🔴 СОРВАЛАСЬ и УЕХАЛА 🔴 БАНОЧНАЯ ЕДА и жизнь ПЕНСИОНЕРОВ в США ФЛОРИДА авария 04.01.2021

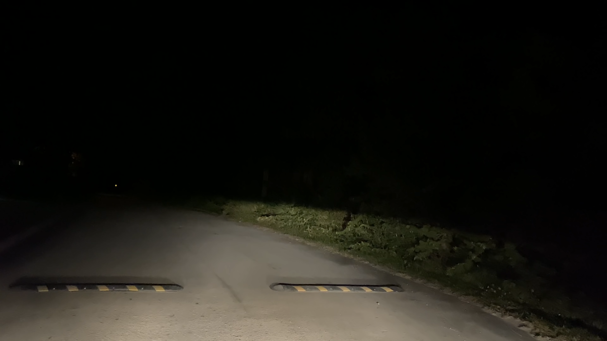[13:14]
Итак, заезжаем на мост. Вот только что моя машина здесь под мостом стояла.
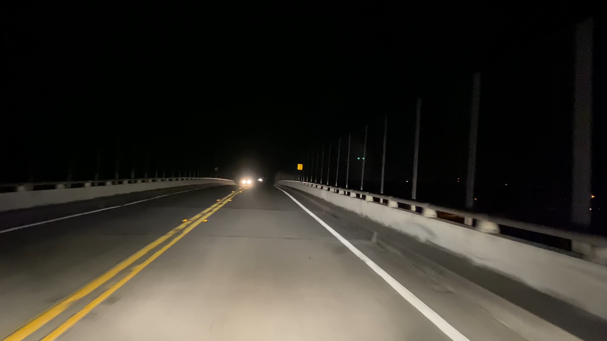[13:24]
Сейчас я сверну направо и заеду. Все-таки как здорово летом, когда до 10 светло.
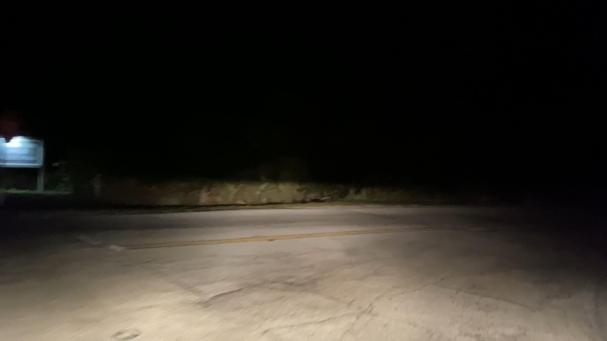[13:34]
А сейчас начало 7-го, уже темно. Но с другой стороны, летом очень жарко. А сейчас в самый раз, самый-самый кайф. Сейчас еще выскочит мне медведь навстречу. Или лось. Или олень. Welcome to...
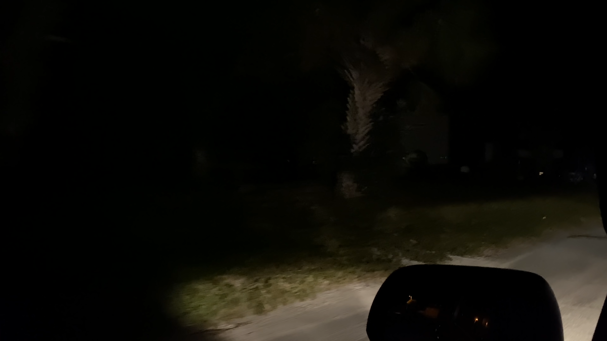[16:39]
Вон уже несколько пустых есть, я вижу.
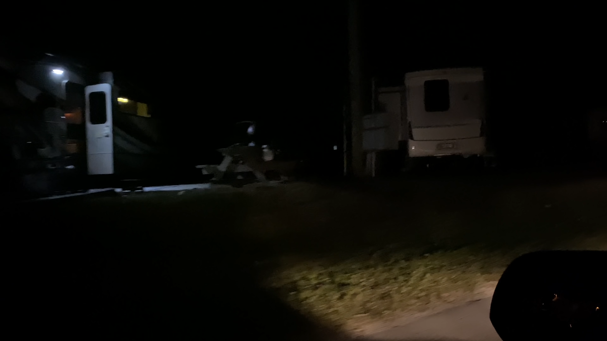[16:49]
Я была здесь до Нового года, это все было занято.
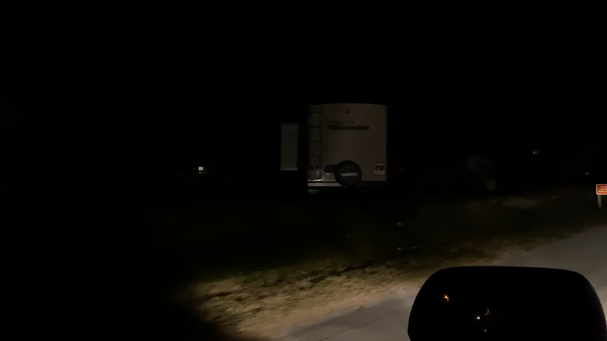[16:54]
Ну, сейчас тоже вот только пару свободных мест я видела.